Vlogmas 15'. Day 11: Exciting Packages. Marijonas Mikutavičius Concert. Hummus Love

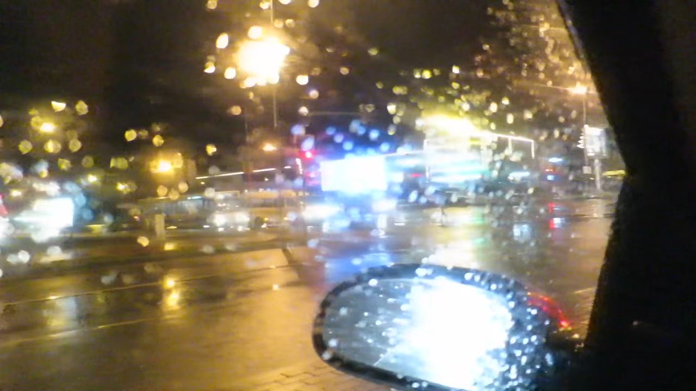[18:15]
So across the street we've got Acropolis, so Dave and I are going there now. Maybe we'll get some coffee or something to eat, I don't know, we'll see.